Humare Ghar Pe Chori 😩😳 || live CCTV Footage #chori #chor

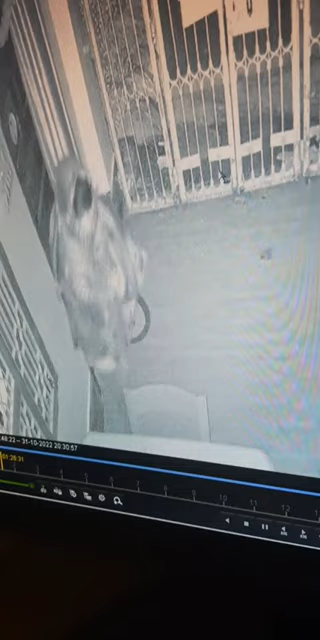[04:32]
स अब लग रहा है इन्होंने कैमेरा देख लिए और यह कॉड़न प्राक्ट डिस्कुस कर रहे कुछ कि देखने अब देखना आप क्या होता है
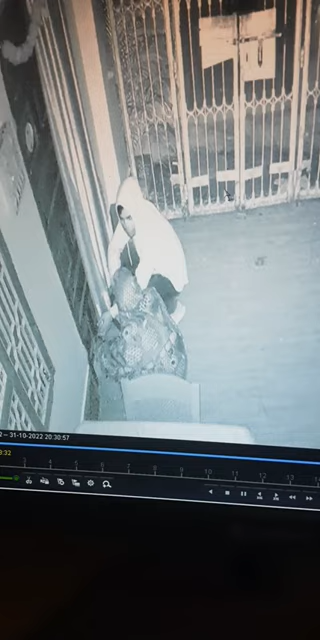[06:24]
कि यहां का तोड़ लेंगे पर उपड़ लगा हुआ है कि देखना भी ओपर कि तुर पिसारा करेंगा देखो देखो यह बोली डावगा उपड़ लगा हुआ है नहीं हो पाएगा यहां पर अभी निकल जाएंगे यहां से
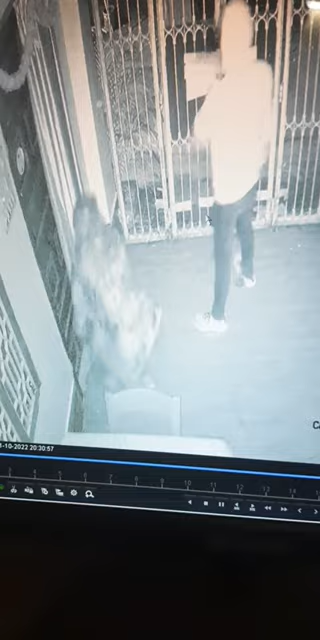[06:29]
कि भाई भाई थेप्स भाई यू फेल्ड कि फेल्ड कि फेल्ड कि अभी लग वसी तरह से गेट लगा के चले जाते हैं और हम चबाएं तो गेट इसी तरह से था कि आई साहाब कि मतलब इन्दोंने हमारा बागी सामान ब्रेस पर डाल दिया था है